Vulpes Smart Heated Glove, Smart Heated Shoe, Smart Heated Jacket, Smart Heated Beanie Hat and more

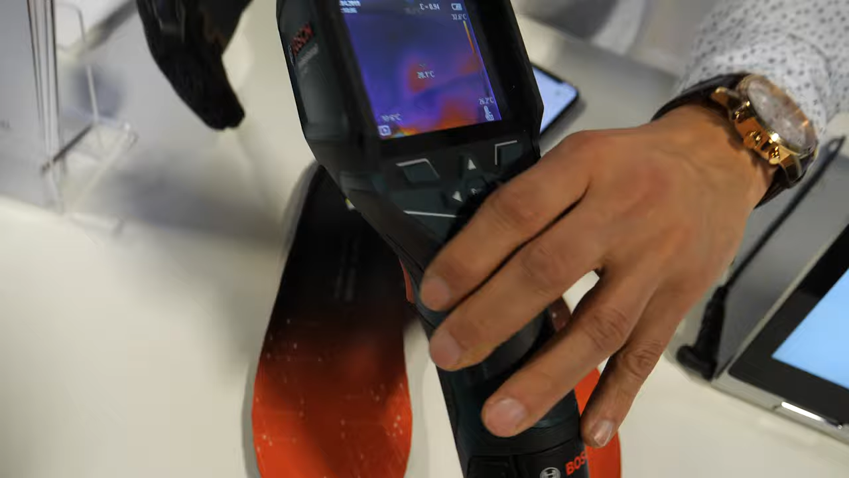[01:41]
have a look the shape like I see that so now we have 38 degrees and so it starts to heat up let me have a look so for a year so actually the the product can be heat up up to 60 degrees Celsius